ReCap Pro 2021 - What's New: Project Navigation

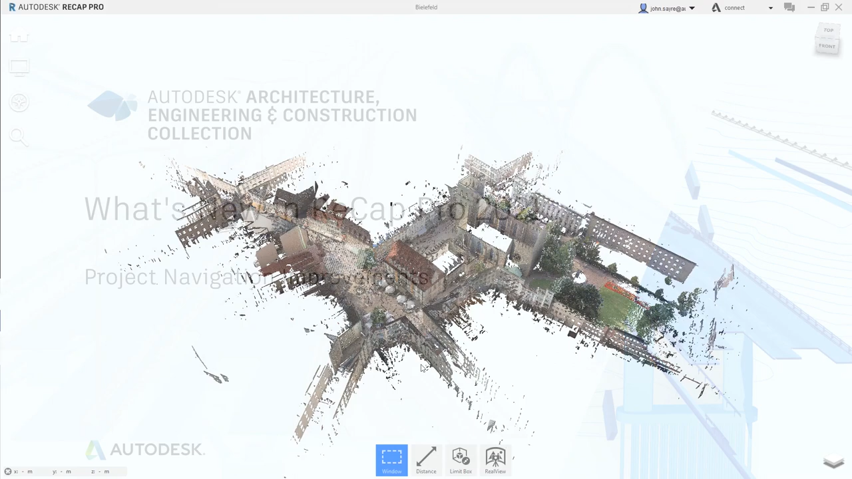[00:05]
One of the new features in ReCAP Pro 2021 is the improvements to project navigation.
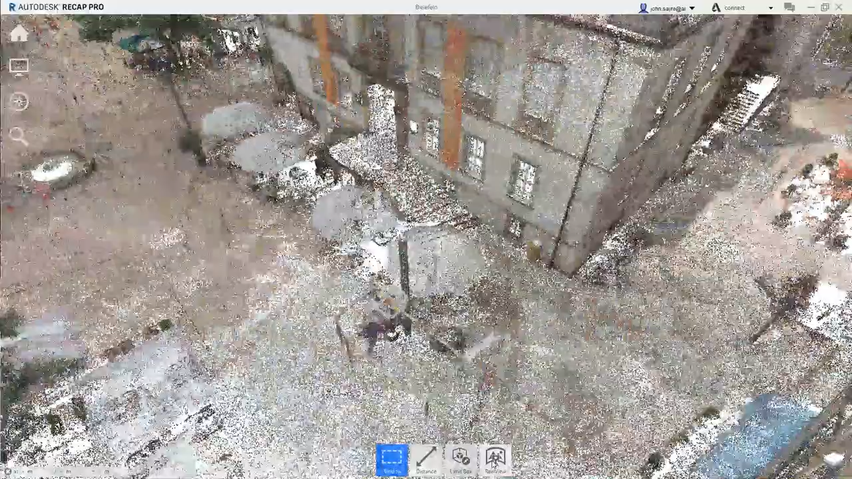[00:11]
This feature enhancement allows users to view and interact with real views in the overhead map side by side. This allows for a simplified navigation between scans.
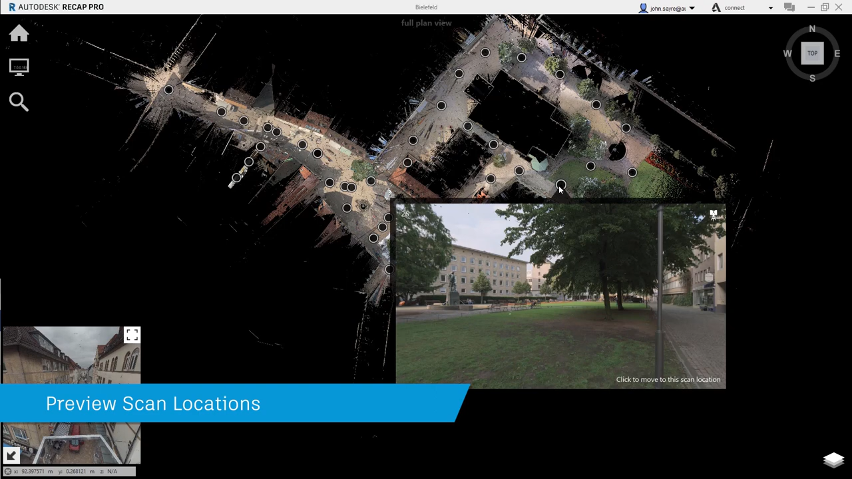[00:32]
you have the option to hover over the different scan locations and see a preview of that location.
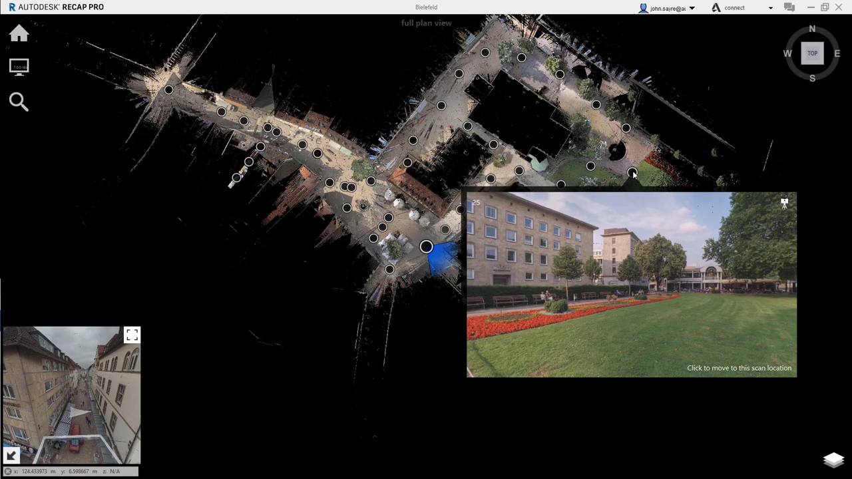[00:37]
When a location is selected, the real view is shown in the lower left corner simultaneously and you can navigate to the orientation you would like to see.
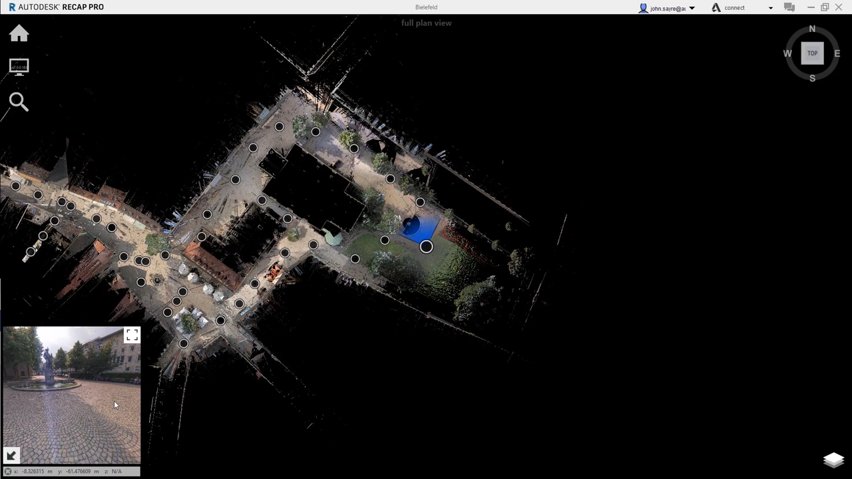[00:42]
By simply switching to real view,
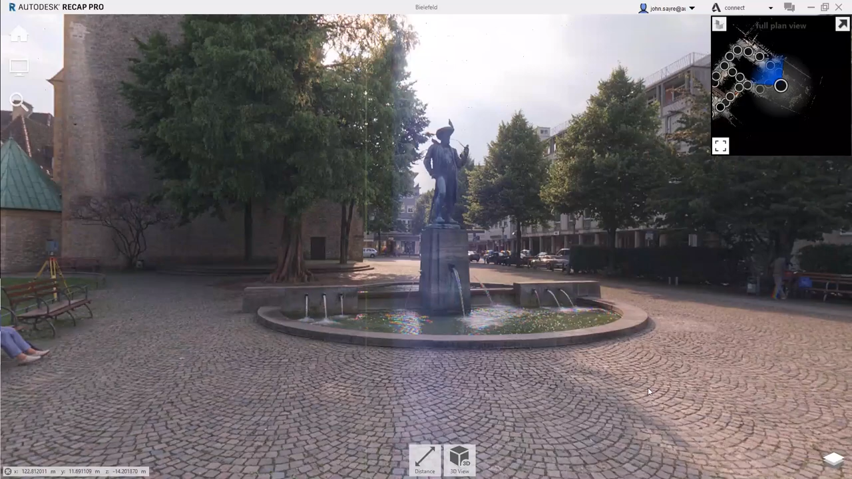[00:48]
now the user can see the photorealistic view or toggle to the 3D view to see the point cloud data. Just seeing that.